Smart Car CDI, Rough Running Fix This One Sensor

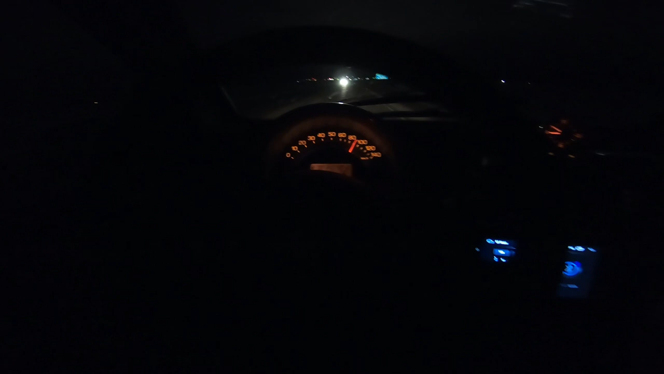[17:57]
So here I am just cruising around town before it would be sputtering about this RPM.
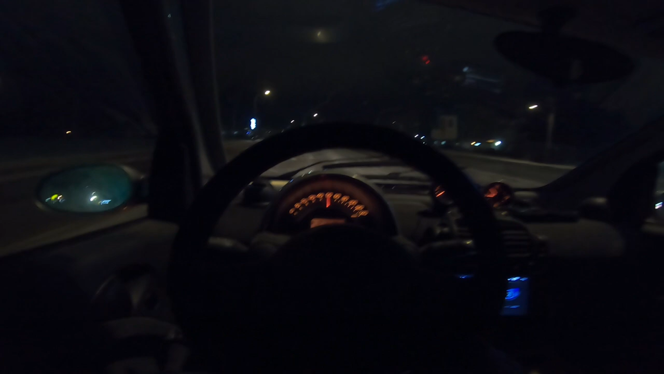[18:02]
So it's definitely running better. Yeah, that little bubble of oil can sure cause it to not run very well. Thank you. Thank you. Thank you.